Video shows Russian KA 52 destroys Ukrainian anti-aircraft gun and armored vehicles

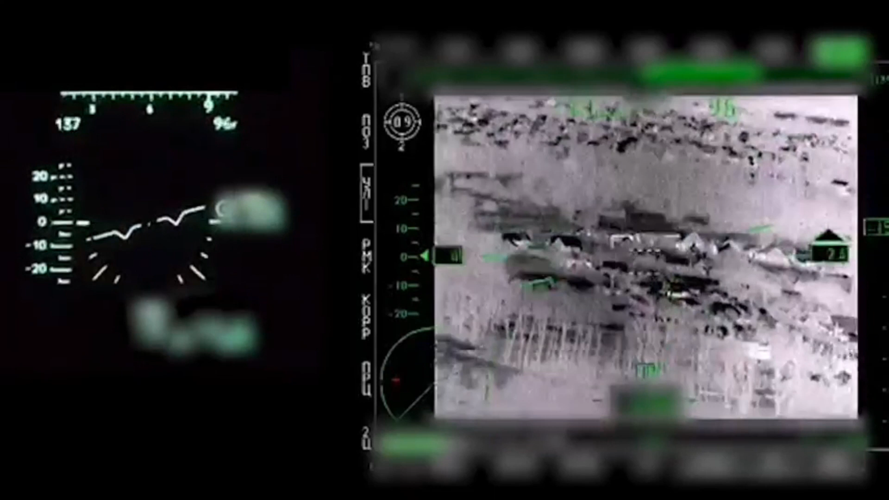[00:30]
On the presented video frames, you can see that Ka-52 helicopters are actively delivering accurate strikes on the identified positions of the Ukrainian army, opposing the special operation as well as members of radical organizations, including those banned in Russia.
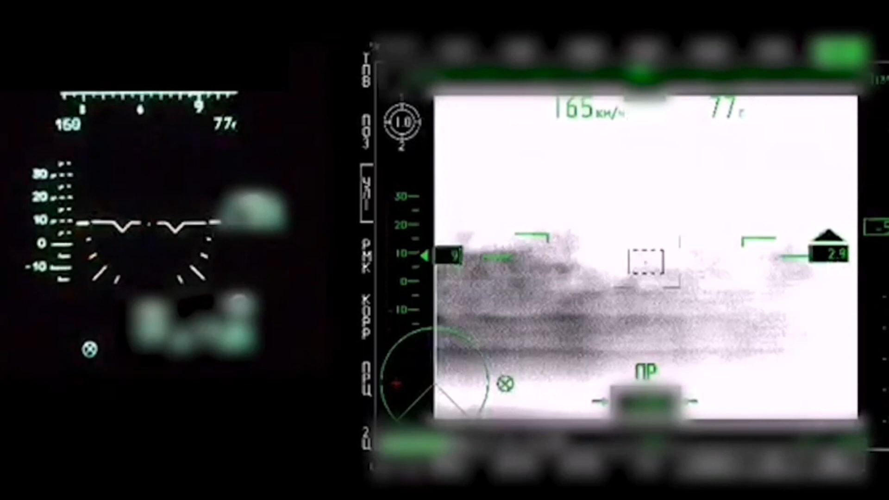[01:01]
destroyed an anti-aircraft gun and armored vehicles with anti-tank guided missiles. Video materials of objective control confirm the exact hit of aviation weapons, said in the message to the video.